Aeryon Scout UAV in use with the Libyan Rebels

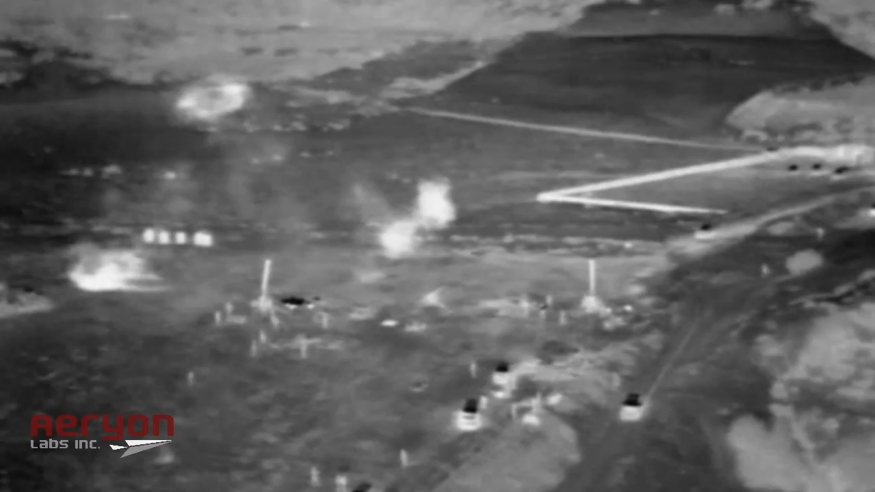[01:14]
Each image and video is embedded with the date and timestamps and highly accurate latitude and longitude information for every target.
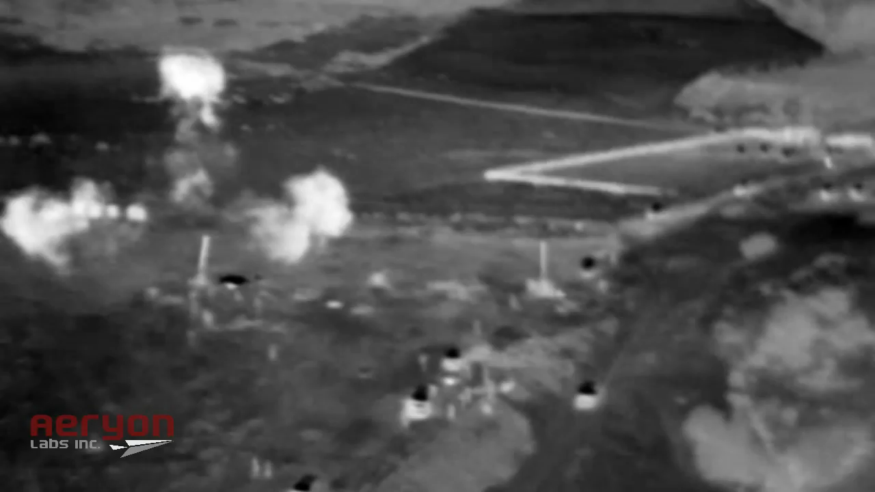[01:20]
The Scout was designed for desert operation, such as this use in Libya, able to operate in temperatures up to 50 degrees Celsius and in sandy or wet conditions.
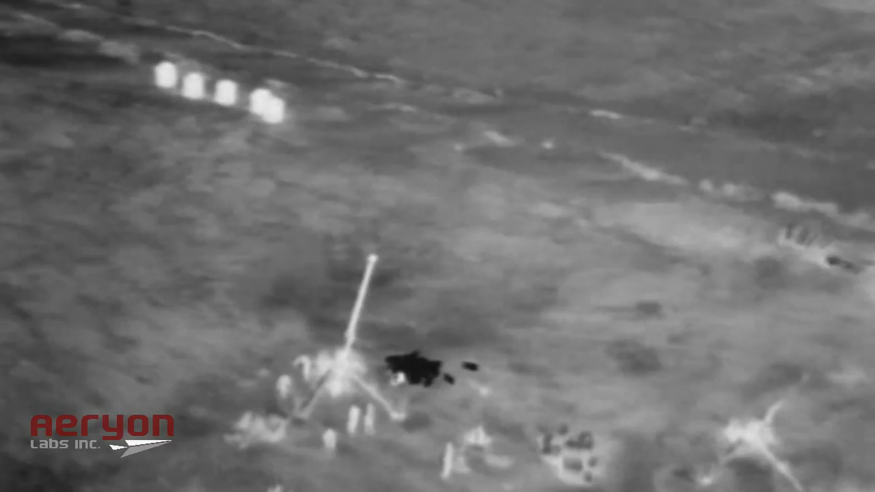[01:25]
The Scout provides critical intelligence to Libya's rebel forces.